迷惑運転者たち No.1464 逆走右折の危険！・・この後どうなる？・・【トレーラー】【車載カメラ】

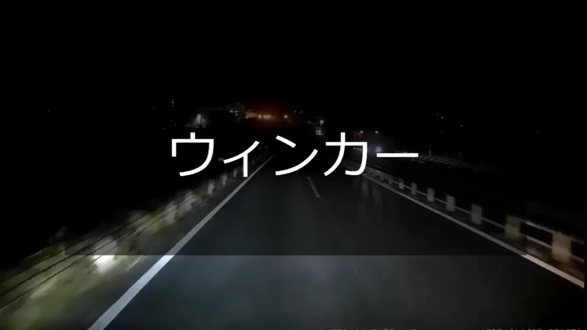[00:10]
晴らしいウインカーを期待しますよ。 なんか 今のは何かの間違いだよね。さあこちらのウインカーも期待しましょう。せめて5、6発ぐらいね。なんといつもこいつも2発だってよ。そんなにどうしてだろう。